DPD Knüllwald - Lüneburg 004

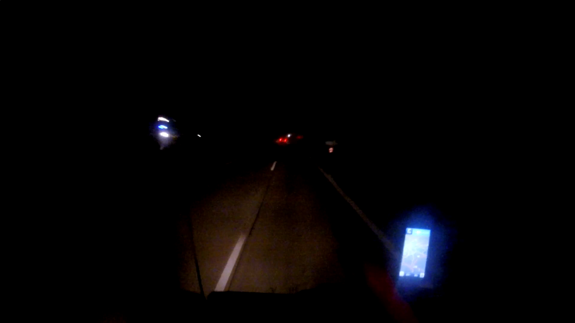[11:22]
Und dann wird er immer steiler. So. Dann kommst du irgendwann oben bei Handmünden raus. So. Da habe ich ihn dann abgezogen. Bergauf. Nach Handmünden. Jetzt hat er wieder die Kuppe runter. Da kam er dann wieder auf der linken Spur. An mir vorbei. Münchner. Sattelzug. Aha. Interessant. Nächster Berg. Der war Kassel.